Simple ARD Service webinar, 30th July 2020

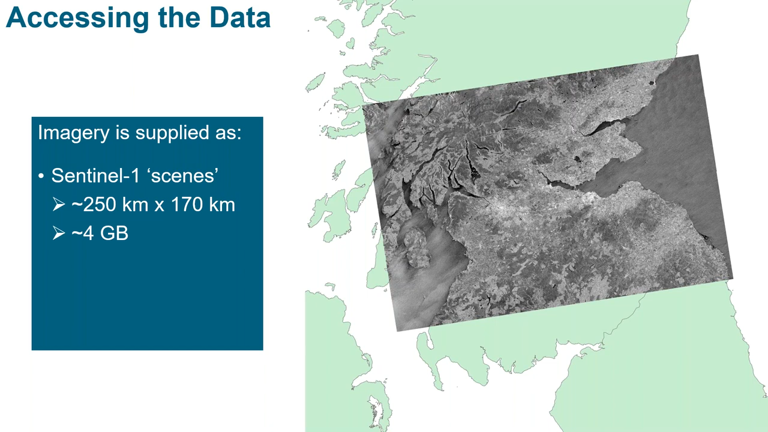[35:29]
of the orbit swath and then they're about 170 kilometers high and each file is around four gigabytes whereas for sentinel two um these uh these are supplied in square tiles which are exactly